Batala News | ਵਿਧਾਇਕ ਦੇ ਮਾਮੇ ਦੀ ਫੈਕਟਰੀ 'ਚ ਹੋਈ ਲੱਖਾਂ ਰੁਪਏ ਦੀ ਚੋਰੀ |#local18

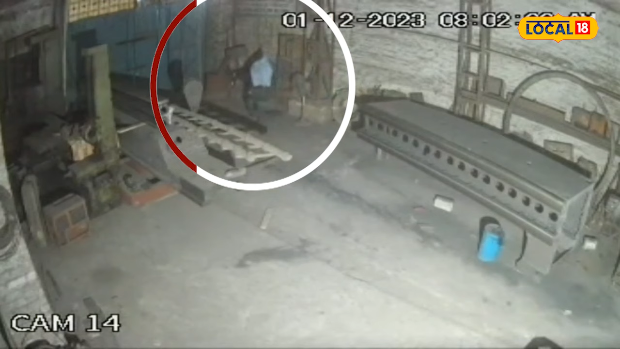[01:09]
दिटा जान दा ते मोके तो फरार हो जान दे देने कटना सी सी टीवी दे विच गैद हुई है फिलहाल हूने कटना दी जानकारी पुलिस नू दे दिती गई है पुलिस दे वल्लो जाच की ती जा रही है